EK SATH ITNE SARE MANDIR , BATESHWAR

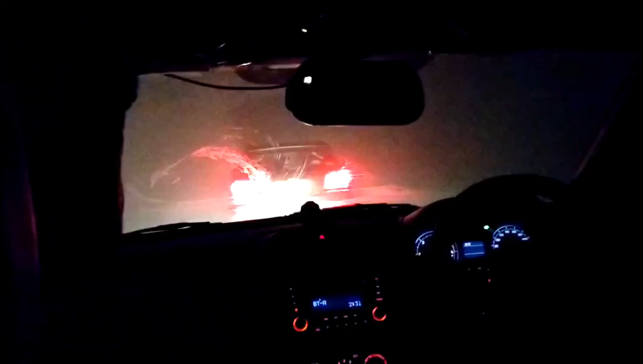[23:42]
सो गाइस फाइनली हम जा रहे हैं वापस रूम पर,
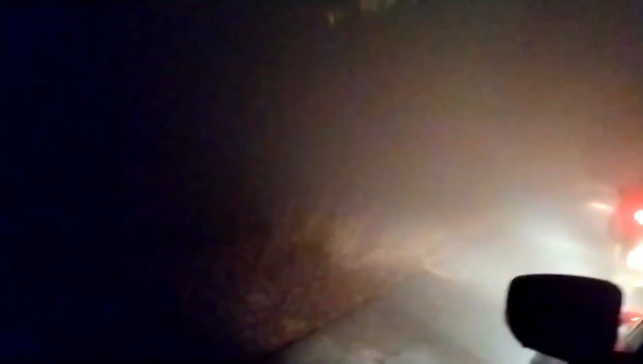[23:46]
और इतना ज्यादा फॉग है सच में, गाड़ी भी नहीं चल रही, तो यही